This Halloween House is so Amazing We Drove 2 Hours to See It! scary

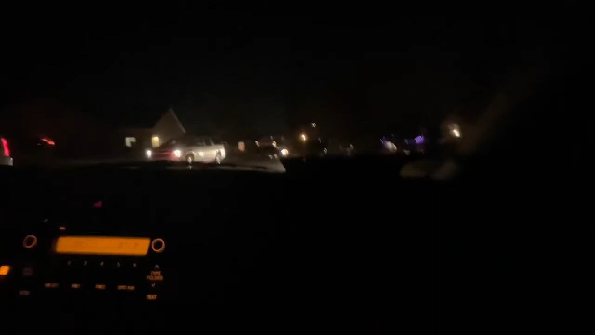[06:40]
So we're like leaving the neighborhood, but look, this is just the neighborhood guys. It's like a regular neighborhood.